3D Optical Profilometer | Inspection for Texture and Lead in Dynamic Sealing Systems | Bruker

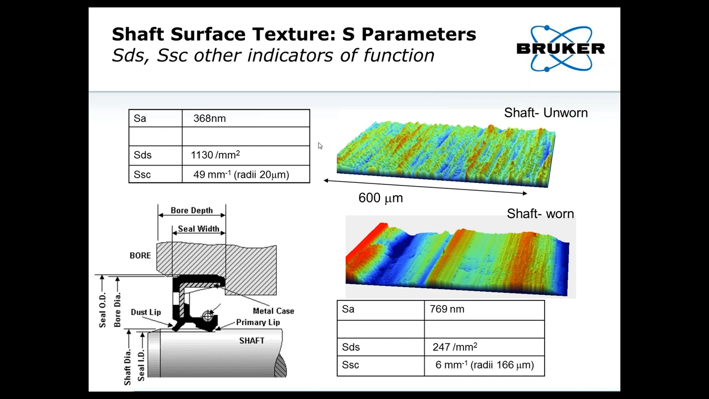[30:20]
And in this case, these parameters all look very consistent across the shafts. But there was one parameter that looked quite different, and it happened to be skewness.